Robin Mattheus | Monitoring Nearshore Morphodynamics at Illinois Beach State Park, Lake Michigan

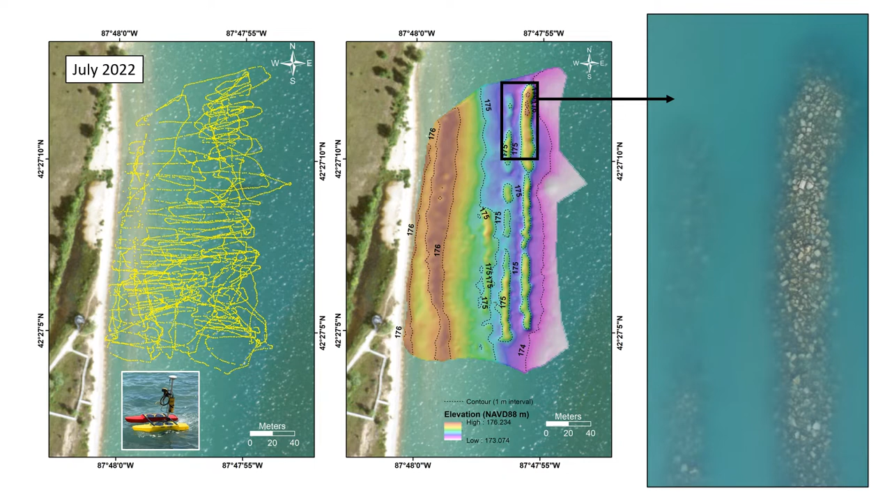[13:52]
The left image shows a track line map from a one-off survey of recently emplaced submerged rubble ridges at the Illinois Beach Healthyport Futures site. The center image shows an interpolation of those data, clearly resolving the nearshore sandbar and the three ridges. The image to the far right was acquired by drone, and one can see the submerged breakwaters very nicely here. Individual blocks can even be made out.
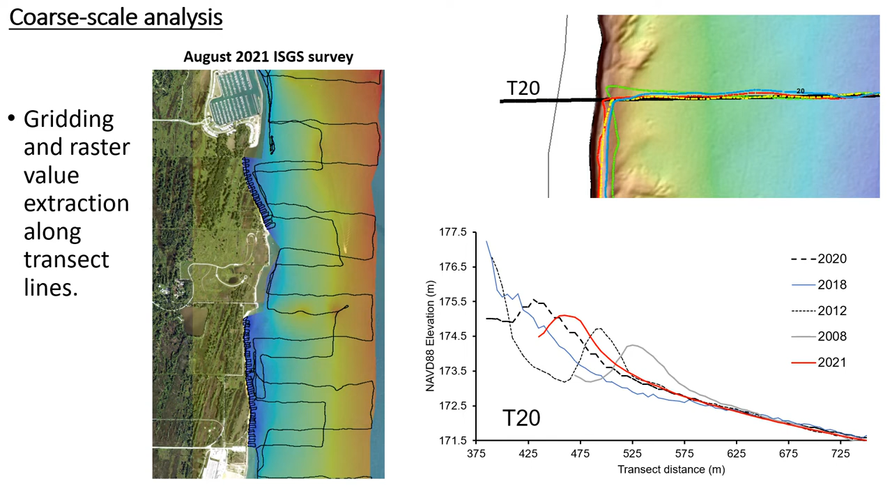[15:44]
Below, we have a comparison of extracted bathymetric profiles at T20 of data we collected in 2018, 2020, and 2021 with 2008 and 2012 Army Corps data superimposed.